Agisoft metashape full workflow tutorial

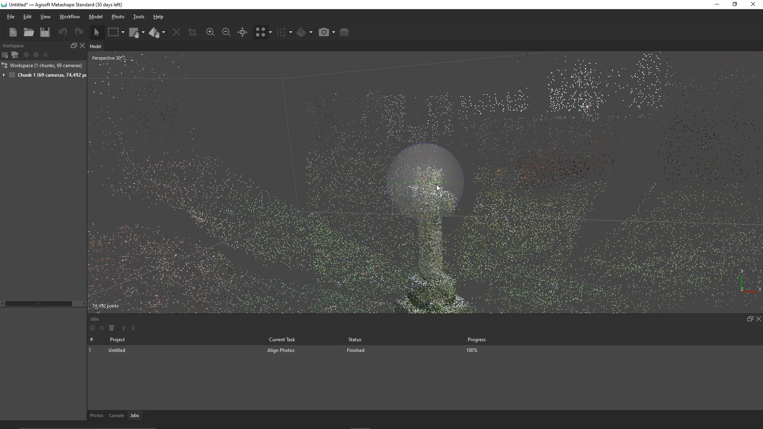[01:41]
once the images have finished aligning you'll get something that looks pretty good the only problem is that it's matched way too many points which will make our model
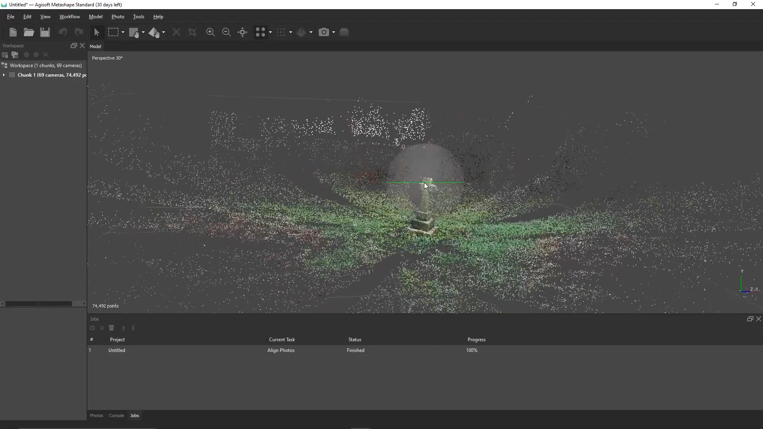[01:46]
lose a lot of detail when it comes to building the mesh and the texture so to fix this we're going to have to make some masks
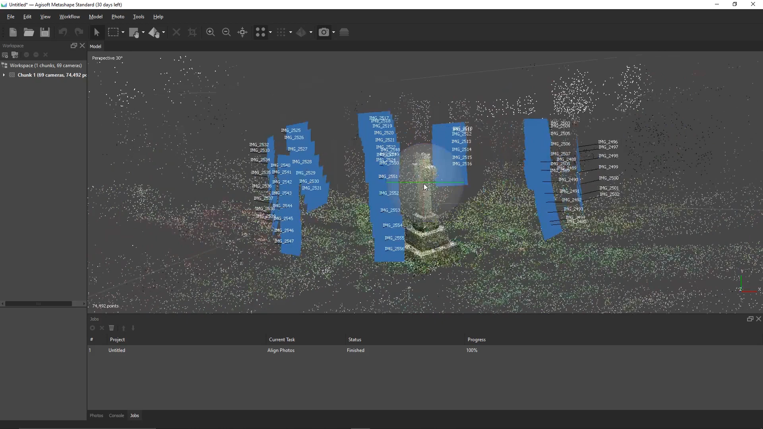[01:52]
we can create masks by double clicking on an image and using the intelligent scissors we can start drawing around the object that we want to match and then press add selection anything in this area we've selected will
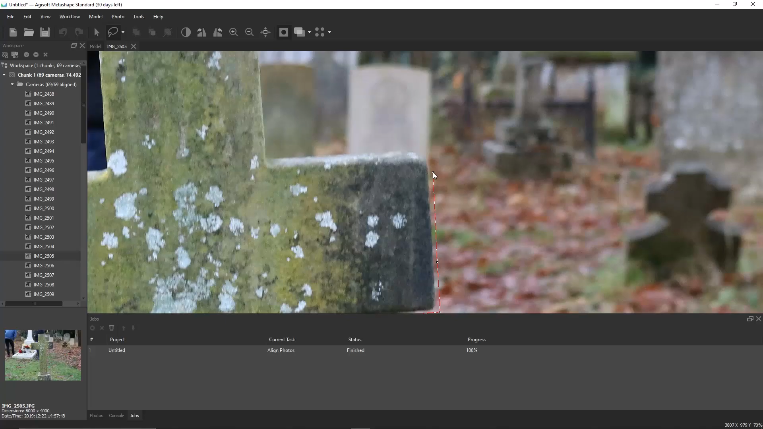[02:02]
not be matched for this set of images i've selected one image out of each one of the bursts to create
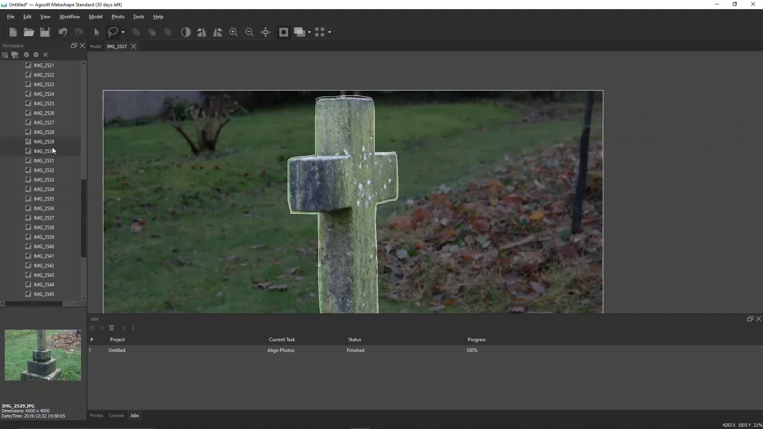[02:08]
a mask this will remove the background in almost every direction once you've finished making the masks go back and realign the photos set accuracy to high and under advanced go apply mask 2 and set it to tie
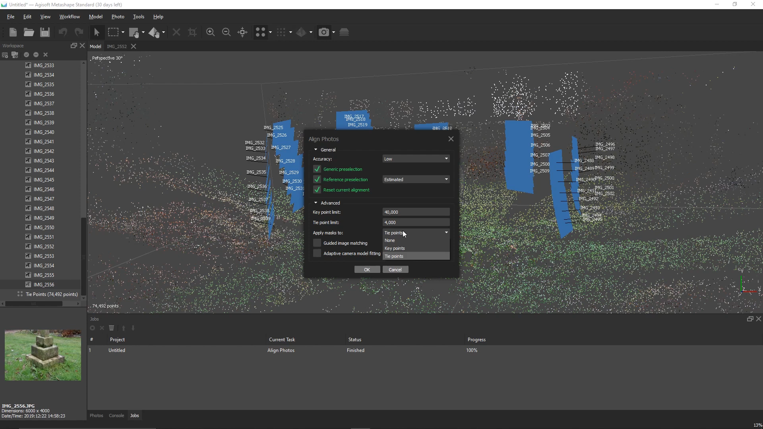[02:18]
points press ok and wait as
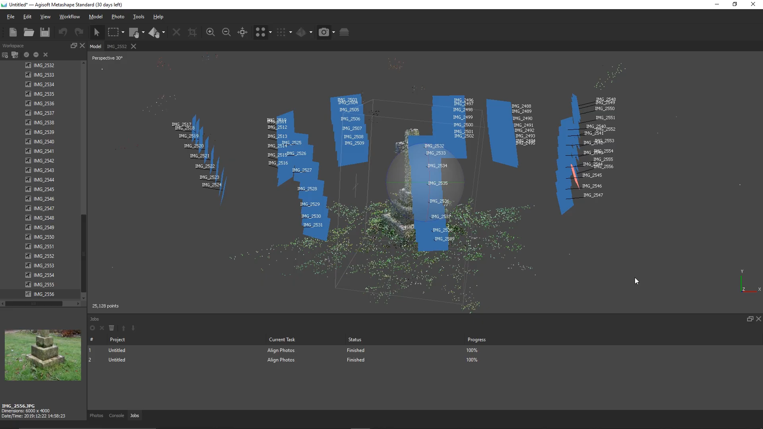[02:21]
you can see with this camera alignment there is
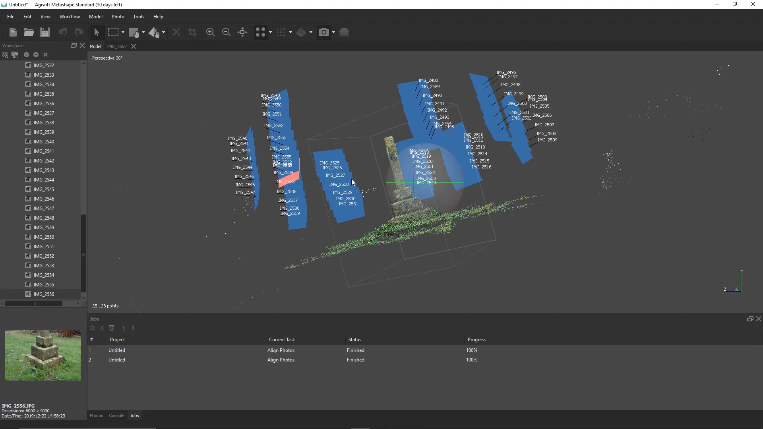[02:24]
way less background which means we can keep the detail on the object we actually want from here we can go to workflow
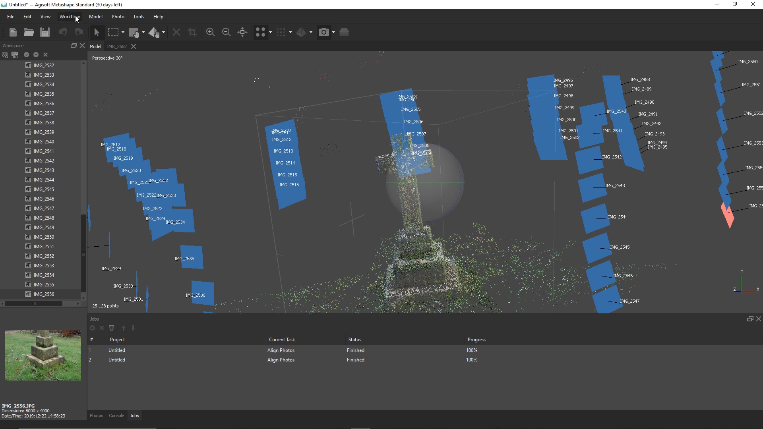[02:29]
build dense cloud i'm going to set my quality to high and my depth filter into aggressive i tried one
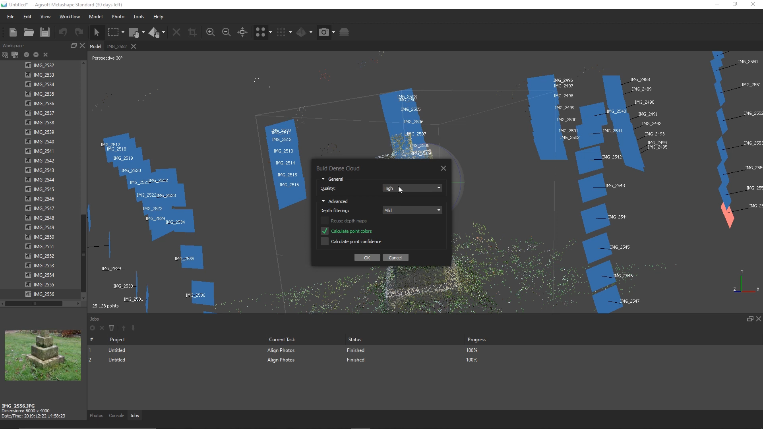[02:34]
with a mild but it caused a few problems so you can mess around with it to see which works best for you
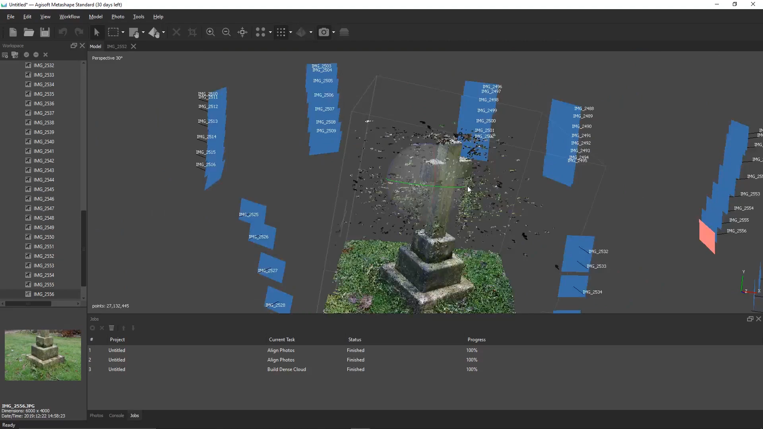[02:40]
once we've built the dense cloud we can go to workflow and build mesh
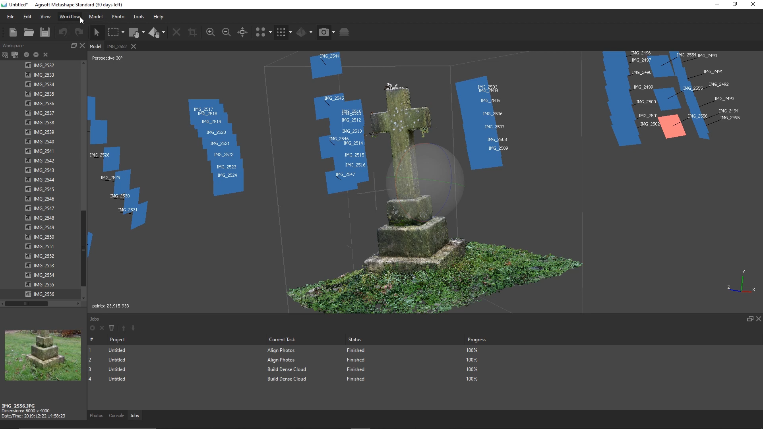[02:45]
set the face count to either high or medium or low depending on what kind of model you want higher face
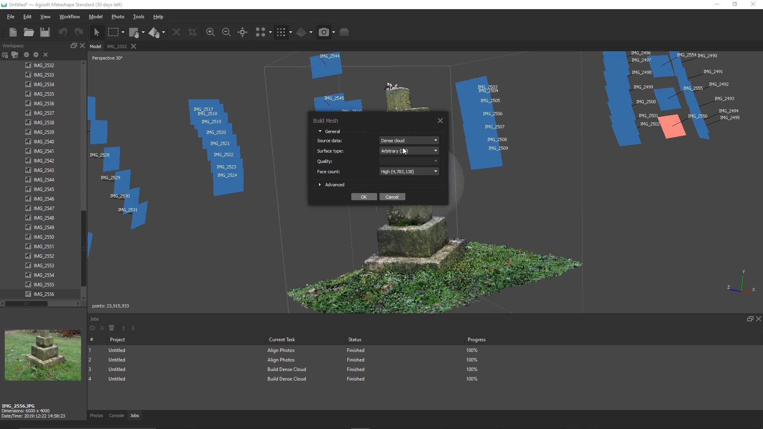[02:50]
counts here will take a significantly longer time than medium or lower ones so pick one that works for you and the one that your computer can handle
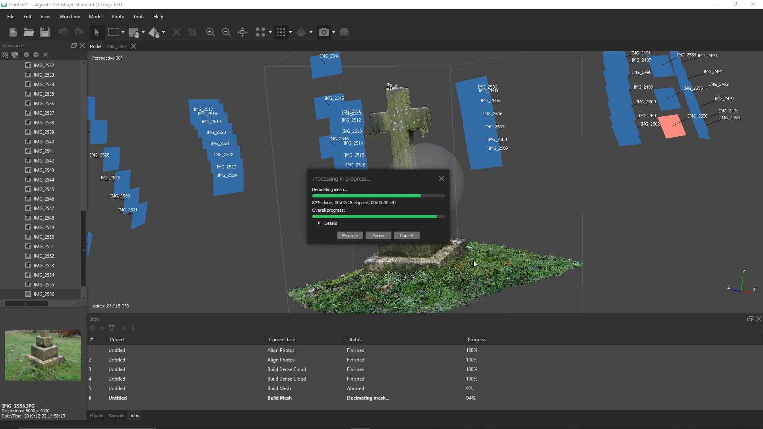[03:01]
once the mesh has been built it's time to go to workflow and build texture and just leave the options to
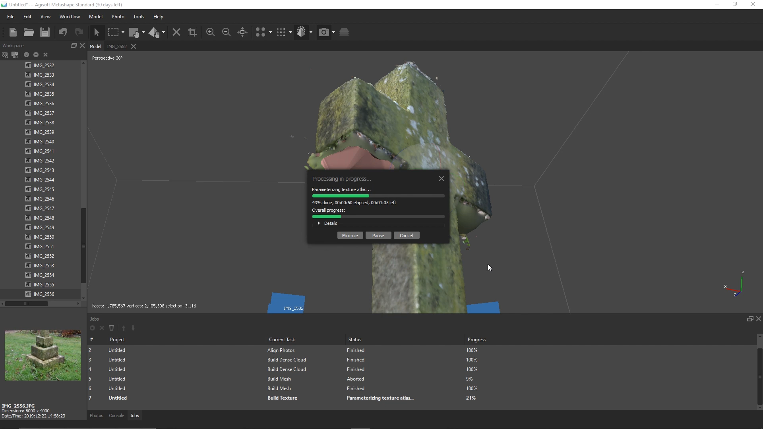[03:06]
default once you're ready to export your model from agrisoft go to file
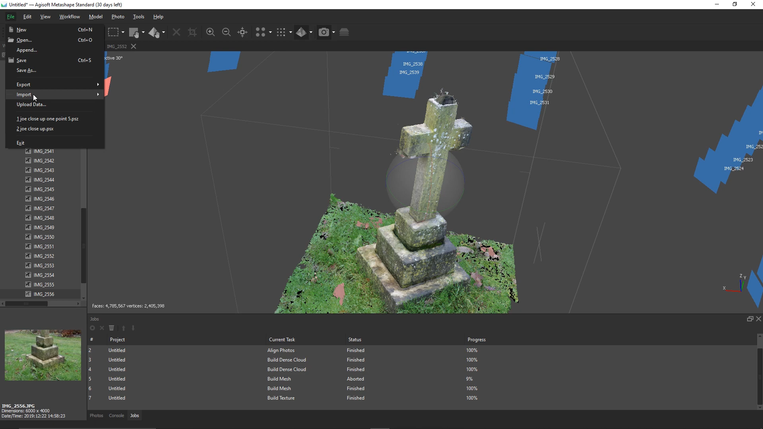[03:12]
export and export model save it as an fbx because then this will save transformations which will make